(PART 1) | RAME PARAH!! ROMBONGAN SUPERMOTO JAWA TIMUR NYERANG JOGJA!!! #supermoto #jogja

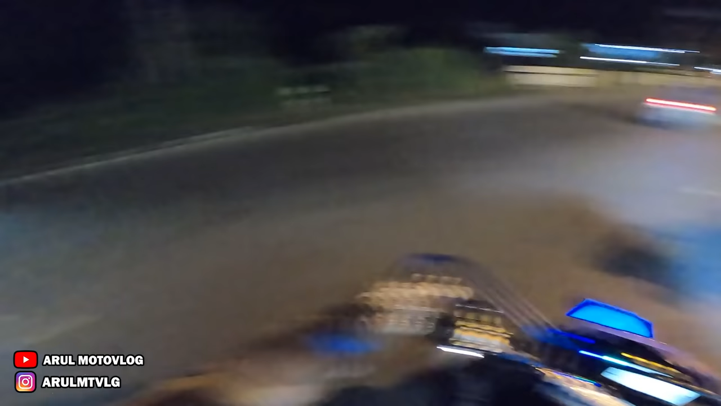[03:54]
Nggak enaknya lewat jalan sini tuh apa? Aspalnya jelek-jelek, Cok. Banyak tambalan. Terus udah gitu, banyak lubang-lubangnya, anjir, udah kayak gigi. Ini aspal apa gigi kok berlubang? Pokoknya lubangnya parah lah. Ada yang dalam pokoknya. Pernah kena, Cok, waktu itu pas lagi ngebut.
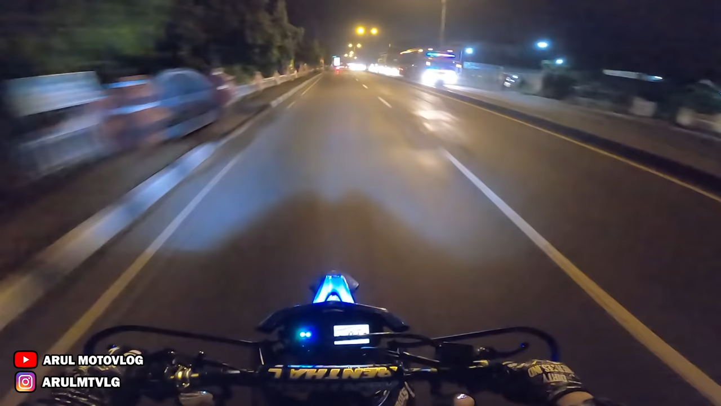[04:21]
Kalau dari sini Jombang. Ini lurus Jombang. Oh, Jombang lurus. Kalau di maps mah ke Jombang tadi kisaran 1 jam. Kisaran 1 jam.
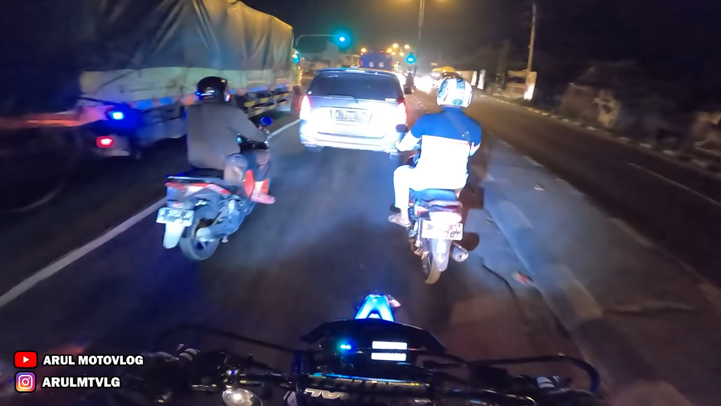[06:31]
Ini kalau siang lebih padat lagi, cuk. Malam aja udah padat, apalagi siang.
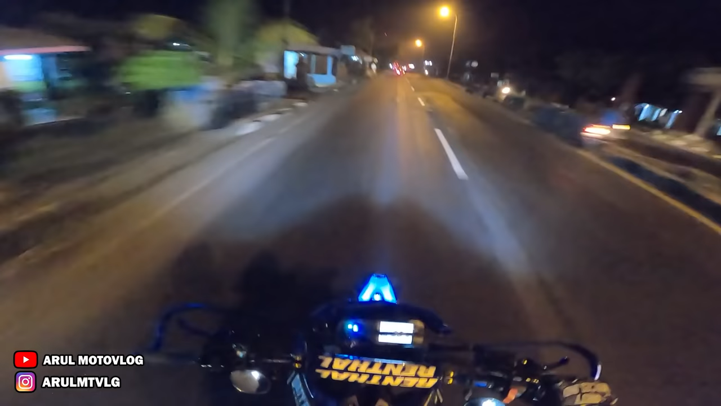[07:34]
Kita lanjut di sana aja nantilah kalau udah nyampe apa rombongan. Soalnya di sini juga jalannya jelek. Gelap lagi tuh. Udah mah jalannya enggak mulus. Berlubang, banyak lubang, udah kayak gigi. Lampunya juga jarang-jarang. Nah, ini baru terang. Tadi di sana gelap. Oke, nanti kita lanjut lagi kalau udah di sana, udah di Jombang. Ini udah nyampe ini sih. RSUD Kertosono.
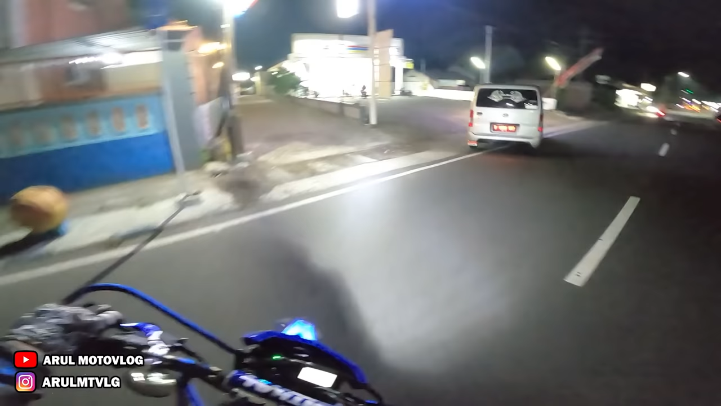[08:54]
Nanti lihat. Untungnya tuh pas ngebut tuh nggak jatuh, cuk.
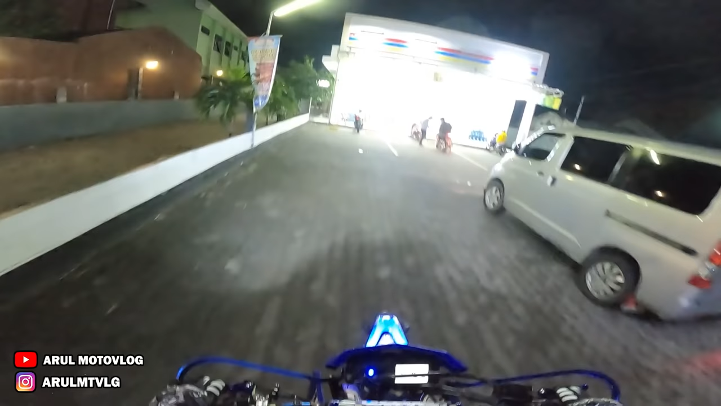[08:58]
Knalpotnya, apa silencernya. Untungnya tuh gitu. Wow, ada kucing. Nih, kelihatan, cuk.
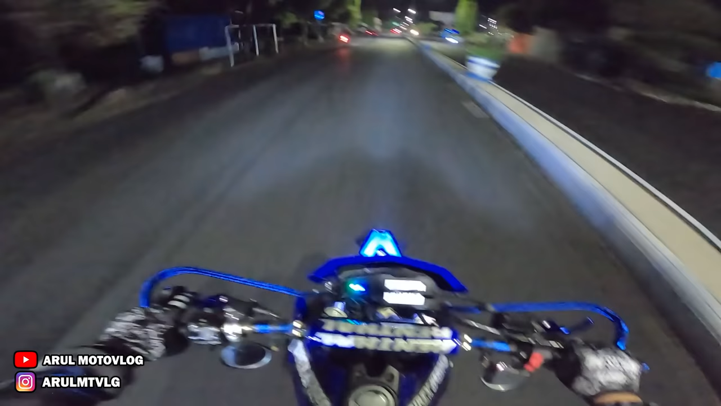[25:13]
Daerah Caruban itu apa? Masuk daerah mana? Caruban belum masuk Jawa Tengah kayaknya, masih Jawa Timur. Lurus kanan.
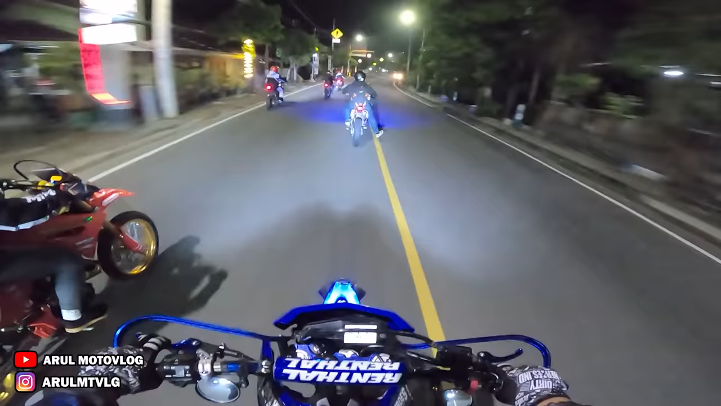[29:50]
Patung apa, Cuk? Tugu apa itu? Enggak tahu tugu apa.
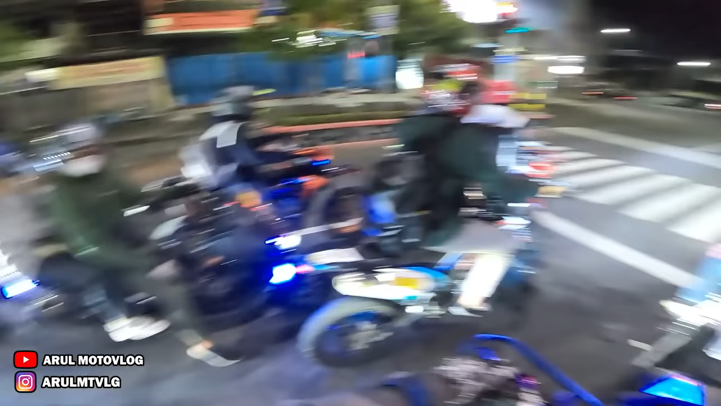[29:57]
Perut saya sudah berbunyi lapar.
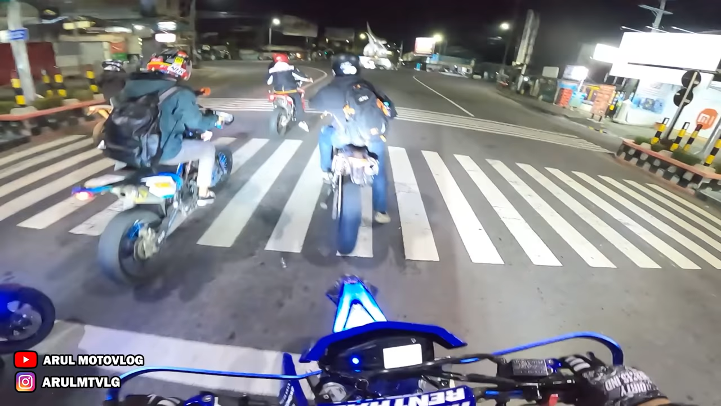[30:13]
Ini baru nyampe Ngawi. Ini patung apa? Kirain tadi patung Surabaya, patung ikan surah sama baya itu.
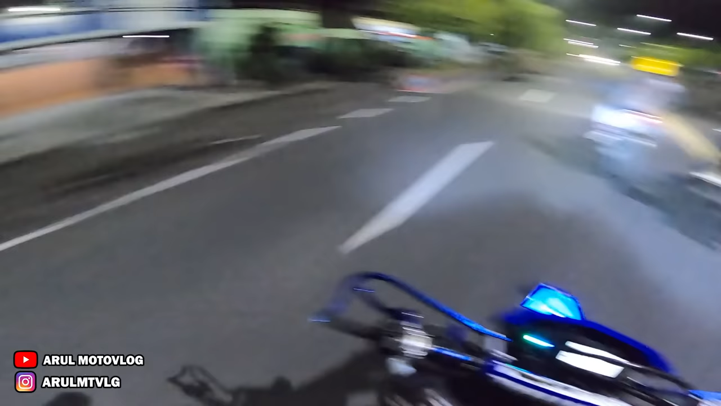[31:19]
Mana ini mesin standar, standar tulen aja, enggak diapa-apain. Wow. Wow, polisi sebelah kanan, cuk. Dan kita berhenti di lampu merah. Dan motor kita semua berisik.